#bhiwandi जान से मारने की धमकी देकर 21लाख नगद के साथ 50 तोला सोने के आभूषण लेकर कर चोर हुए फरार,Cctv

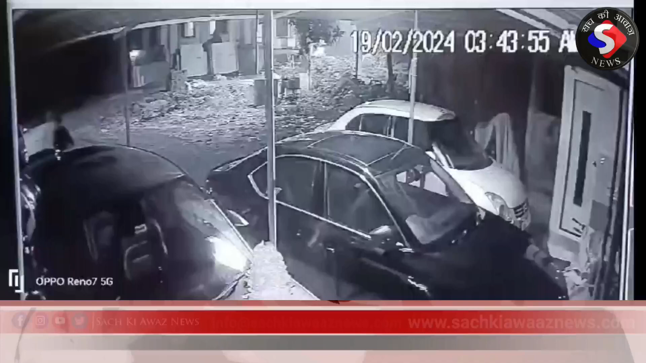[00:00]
21 लाख नगदी के साथ सोने के गहने की जवरन चोरी तस्वीर भीवंडी के ताडाली गाओं की है जहां को दादे की संकर निवास बंगले में रहने वाले पूर्व नगर अध्यच साधना चोदरी देर रात एक के चार बजे के दर्मियान तीन चोर जिनकी उमर 20 से